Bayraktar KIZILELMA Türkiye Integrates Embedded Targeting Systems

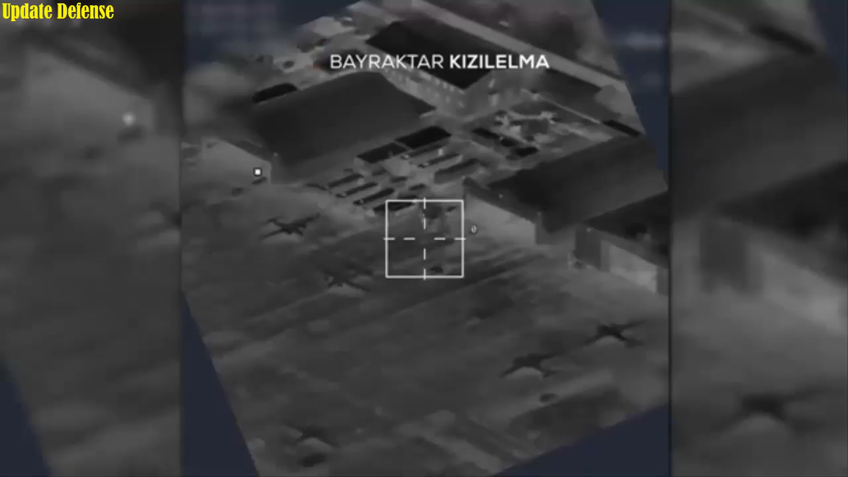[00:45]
Toygun will provide Bayraktar Kizilma with a significant advantage in the field.
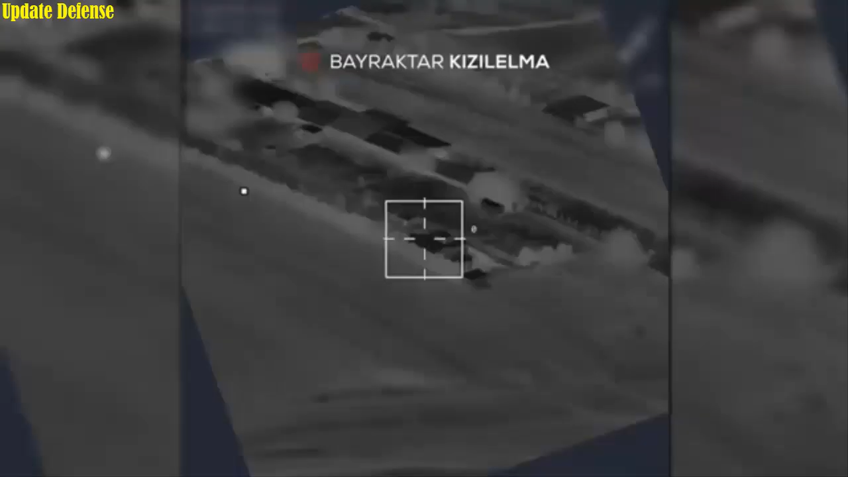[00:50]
The system, tested in two separate flight tests conducted last week at the Akinci Flight Training and Test Center in Corlum, demonstrated superior performance.
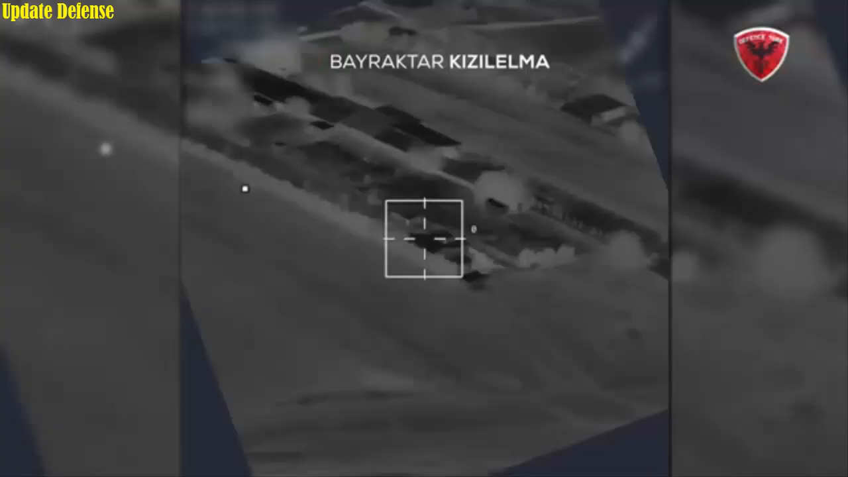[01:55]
This advanced electro-optical targeting system, hidden within the fuselage, is found only on fifth-generation platforms like the US-made F-35 in manned aircraft.
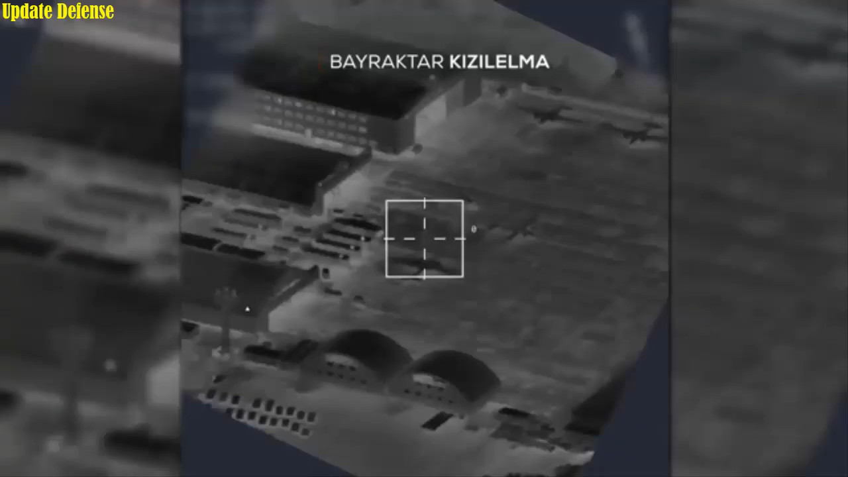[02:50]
This capability will allow Bayraktar Kizilma to penetrate enemy depths without losing its low visibility advantage.
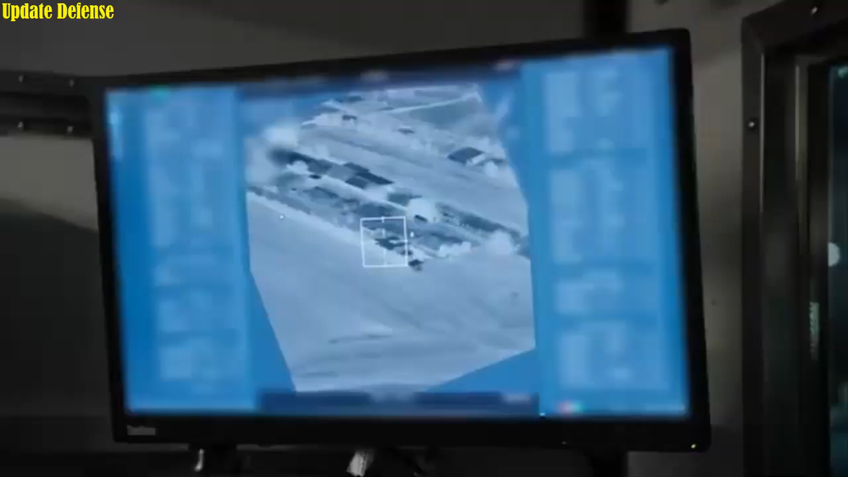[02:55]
It will be able to detect targets without being detected by radar, designate them with lasers,